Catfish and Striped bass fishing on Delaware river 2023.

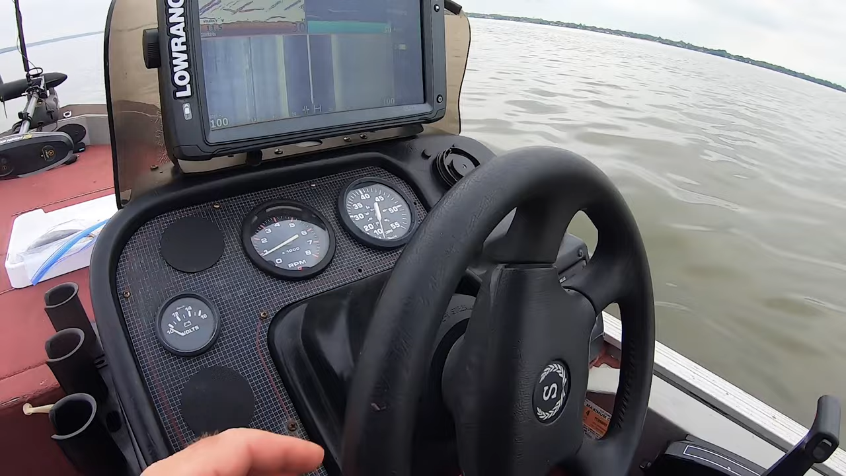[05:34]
there is a fish down there. It's pretty much everywhere there.
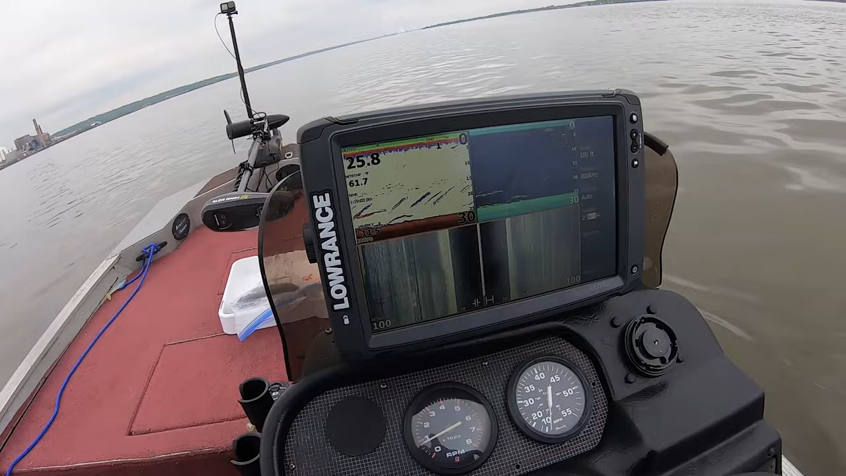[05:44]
So hopefully we'll get a bite.